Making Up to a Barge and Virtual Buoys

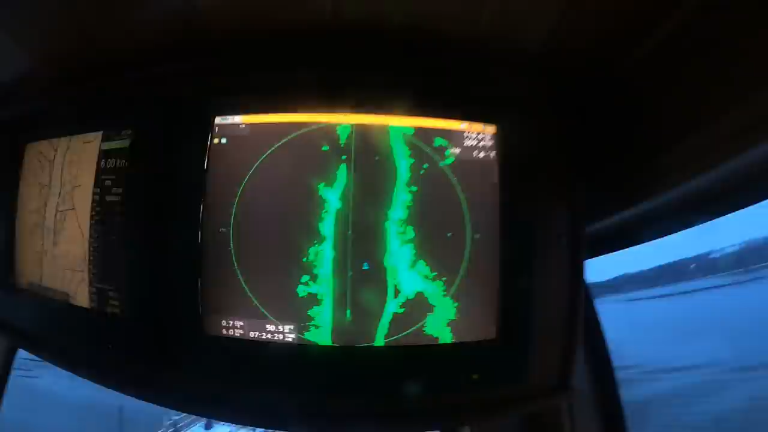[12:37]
if you see a little triangle that would normally represent what a target would be,
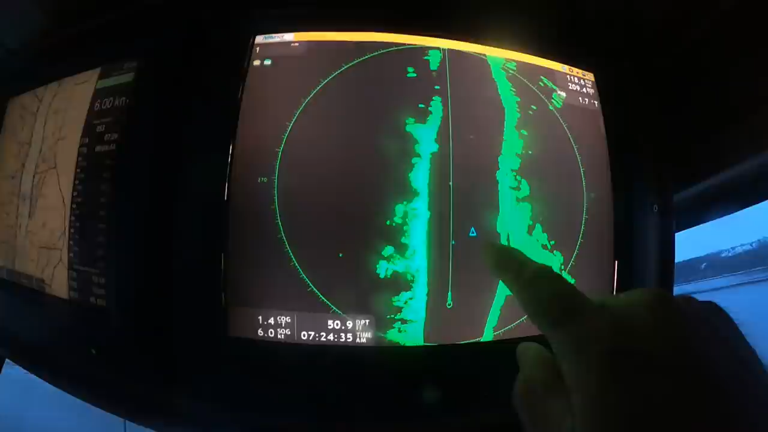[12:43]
or, you know, a boat,
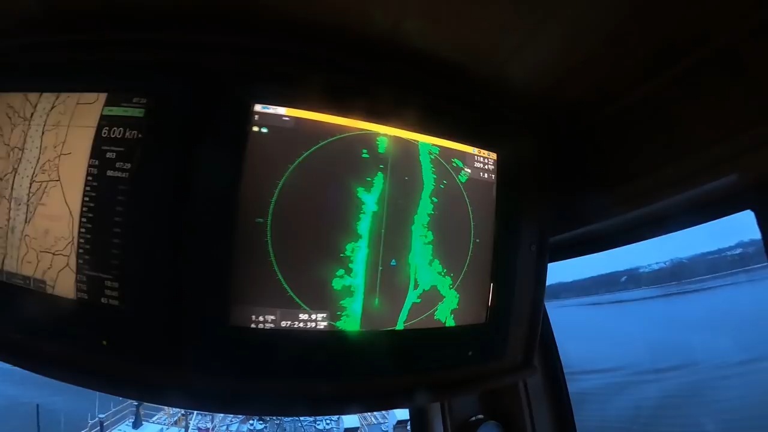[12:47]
these are what we call virtual buoys, and they'll even have the little, on the chart, they even put a little thing there showing that it's a virtual buoy.